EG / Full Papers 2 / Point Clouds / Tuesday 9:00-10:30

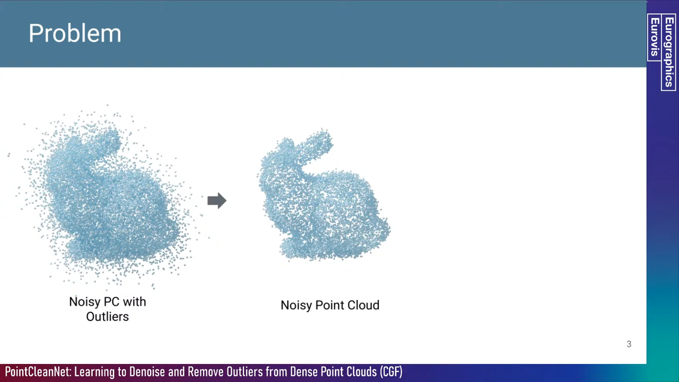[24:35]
Cleaning noisy point clouds is an important problem because most of the time, the data that we get from different scanning methods such as image-based reconstruction or 3D scanners like Kinect are extremely noisy and need to be cleaned before being exploited or reconstructed into meshes.
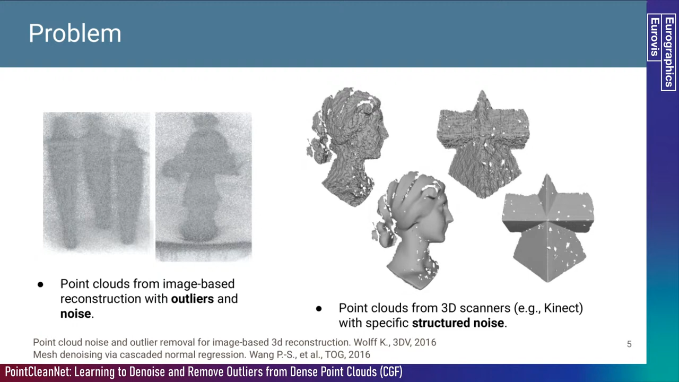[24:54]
Previous methods on outlier classification often rely on estimating statistical features from local batches of points.
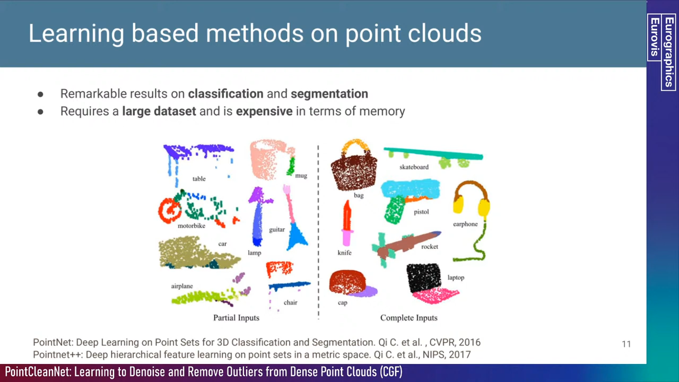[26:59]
Since we have to input the entire point cloud, this kind of method are often very expensive in terms of memory. Using dense point clouds, which we are interested in, can be really challenging in this setting. Moreover, they also need a large number of shapes for training. The global PointNet approach has also been extended to analyze local shape properties by analyzing local patches around points rather than the entire point cloud. For example, PCPNet is a method that has been proposed to compute oriented normals and curvatures for point cloud.
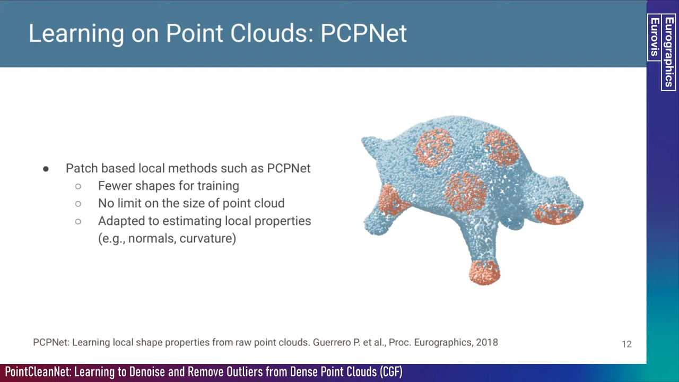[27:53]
Note that this method also has the advantage of requiring fewer shapes in training since they can use multiple patches from one point cloud. Like for computing normals, our problem can be solved by looking at a local neighborhood around each point.
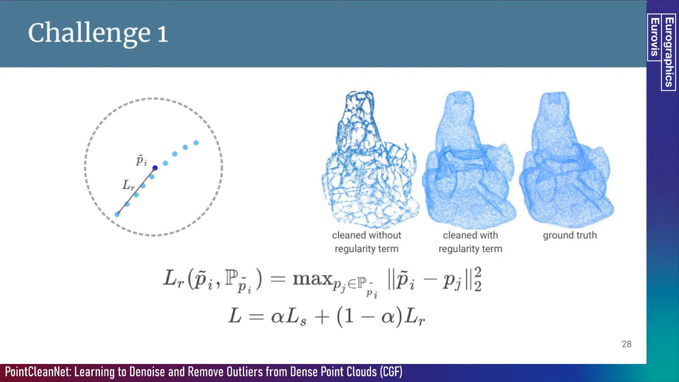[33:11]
the drift of the point tangent to the surface. Our final loss is a weighted loss between LS that we previously described and a regularization loss. In this equation, we use an alpha of 0.99. Finally, the last challenge we were faced with is one that is also frequent in smooth moving methods like laplacian smoothing. After some iterations of denoising, the denoised point clouds tend to shrink. Indeed, our distance-based losses tend to be minimized if we put the points closer to each other.
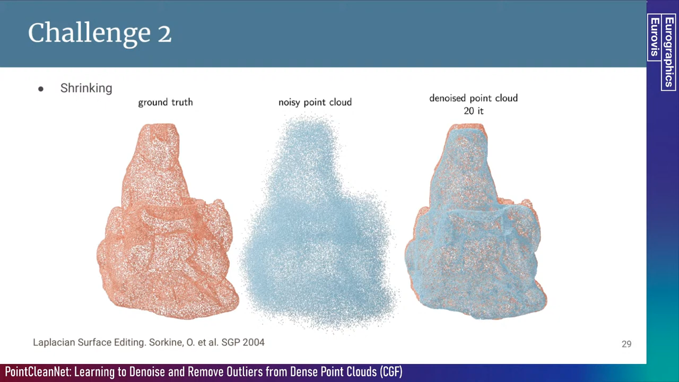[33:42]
This is especially true near sharp features. At each denoising step, we introduce a corrected displacement vector that will prevent the shape from shrinking.
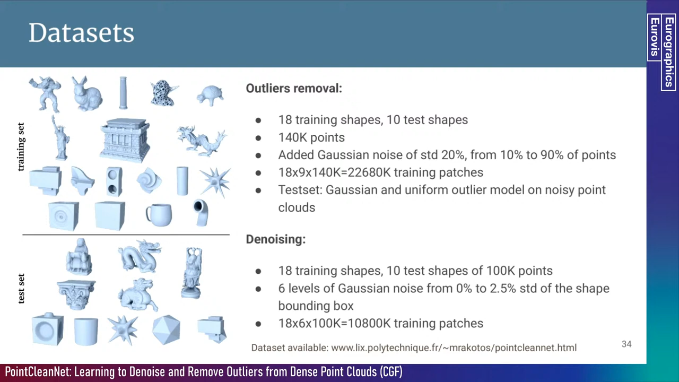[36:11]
To conclude, we can train our model on 18 shapes with 6 different levels of noise and 100k different patches. So, around 10 million training patches. We then test the train model on the 10 remaining shapes that haven't been seen during training. On this slide, we see an example of the 6 different levels
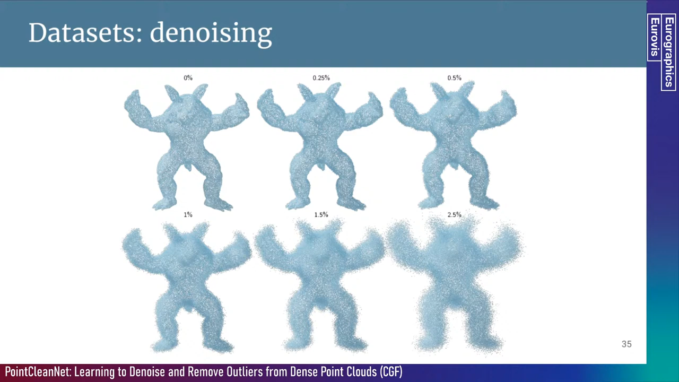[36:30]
of noise on the shape from the training set. The noise levels go from 0% to 2.5%. We compare our pipeline to different state-of-the-art methods.
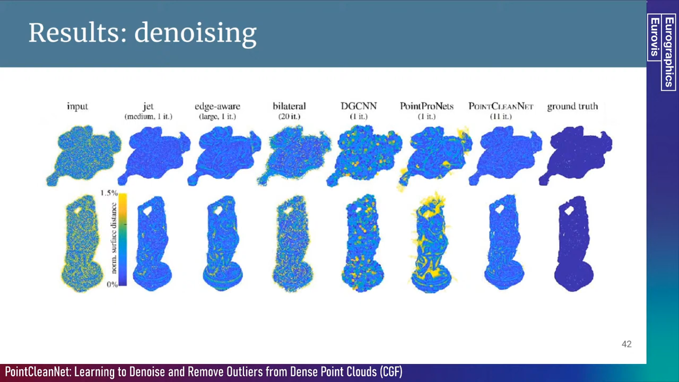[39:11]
On more natural shapes, jet or edge-aware methods struggle to preserve detailed regions like near the shoulders of the Buddha.
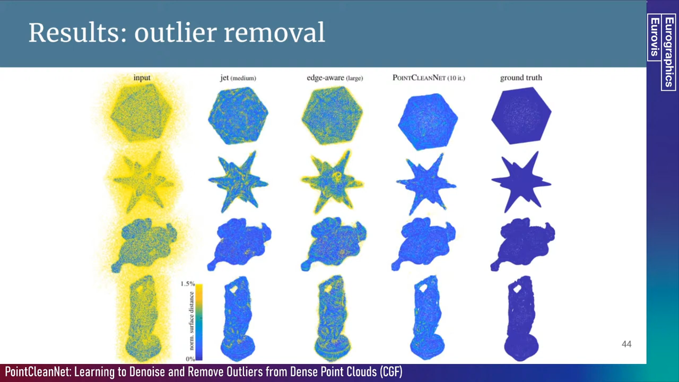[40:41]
We see that having a higher F2 score leads to cleaner point clouds since we have less outlayer points remaining. Here, we test our entire pipeline on shapes from our dataset on the left, but also on real shapes from datasets provided in recent benchmarks. We test on point clouds from image-based reconstruction and from the tanks and temple dataset.
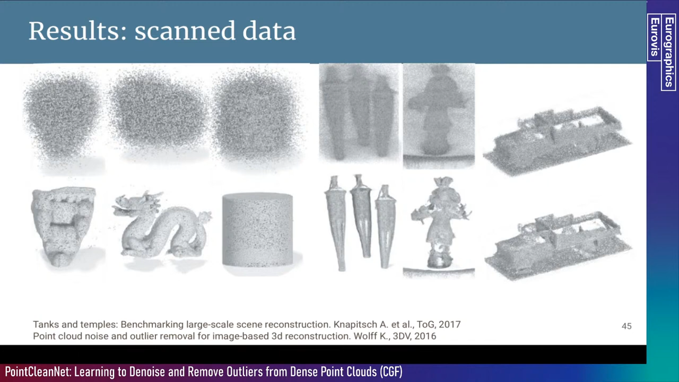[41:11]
As I mentioned earlier, our architecture can be trained directly on a dataset with specific structure noise.